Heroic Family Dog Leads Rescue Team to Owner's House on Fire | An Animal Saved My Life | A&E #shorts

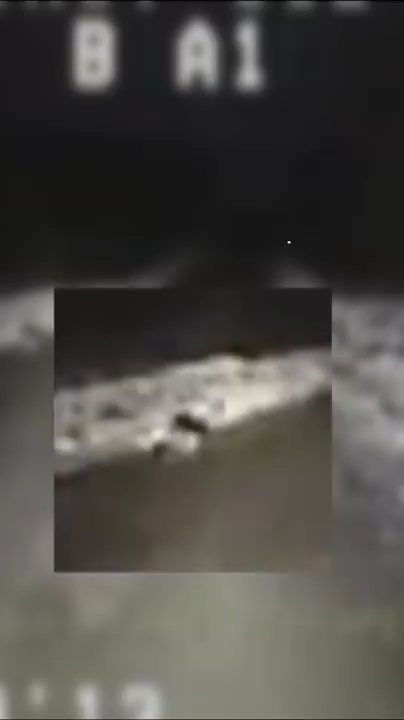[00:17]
And that's when I just kind of felt like there was this connection right then. This dog wanted me to follow.